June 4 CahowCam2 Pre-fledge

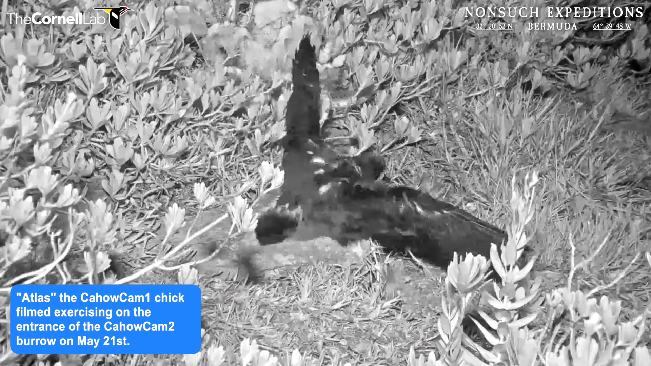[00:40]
which when they come out at night from their nest burrows and they spend a couple hours exercising and strengthening their flight muscles and just walking around and exploring the nesting colony and
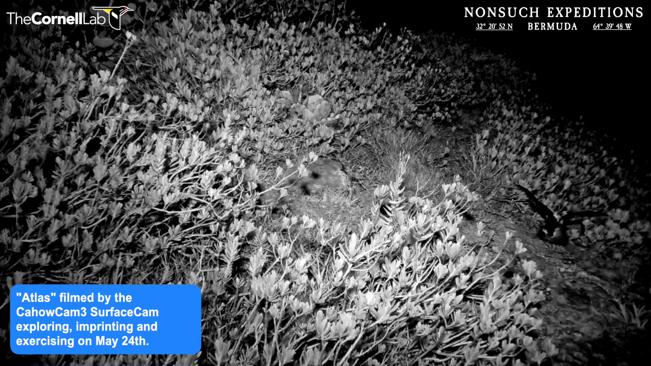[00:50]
this is all a very important part of the imprinting process for the birds. This is how they find their way back here because once they fledge out to sea, there is no parental supervision, they do it totally on their own and they just rely on instinct and their innate flying and hunting abilities to learn where the food is, how to catch it, how to avoid predators, how to use the winds and such to travel
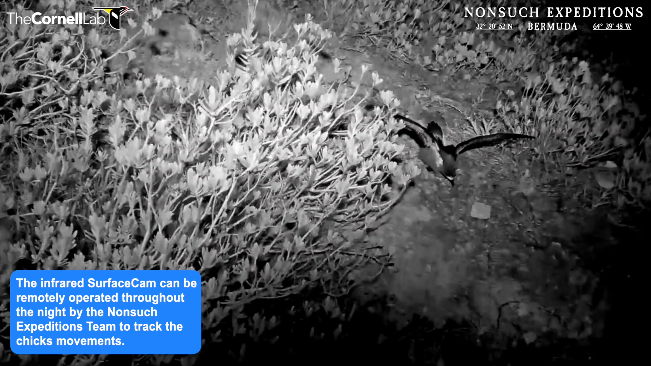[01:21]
these enormous distances that they do and it's all on their own. There is no parental supervision whatsoever. But this imprinting they do,
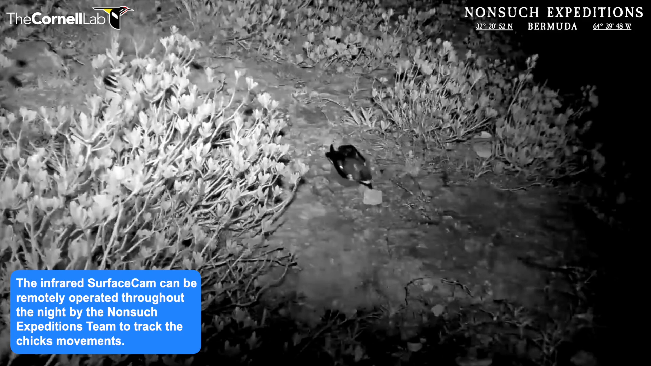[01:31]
wandering around for anywhere from three to seven nights, the average is about five nights,
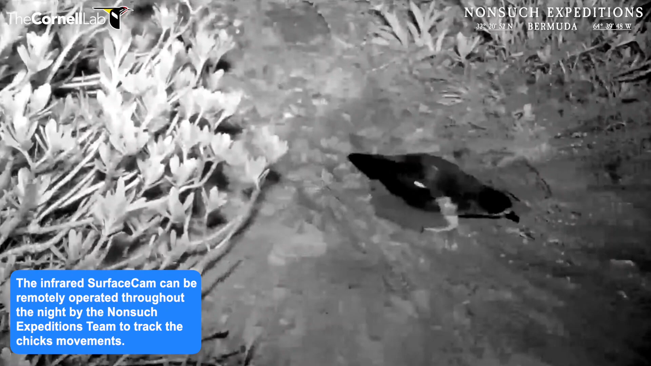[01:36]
wandering around the colony and just really establishing where they are on the planet.
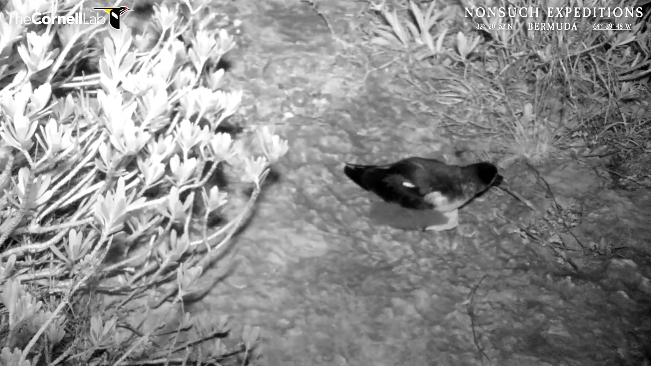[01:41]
That's very important because after three to five years when they mature and they return, quite often they'll come in and land within meters of their
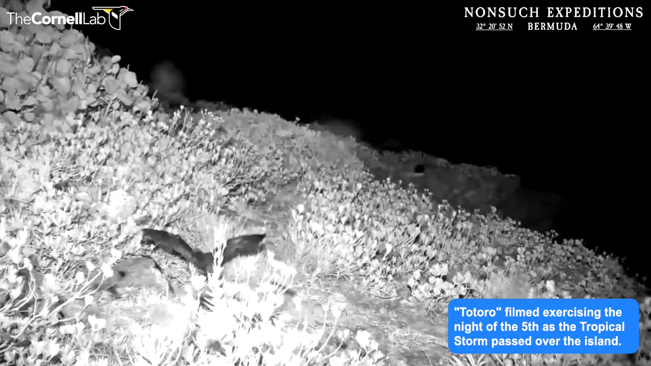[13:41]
Cause, uh, you know, bad weather really doesn't mean much to them. So by all means, um, we invite you to, um, go onto the nonsuch expeditions, the Cahal Cam, go onto Cahal Cam 2 and the surface cam to see this bird as it comes out of its nest entrance. And, uh, JP and I will be manning the cameras at night, doing our best to follow it around, uh, and hopefully not falling asleep ourselves because they,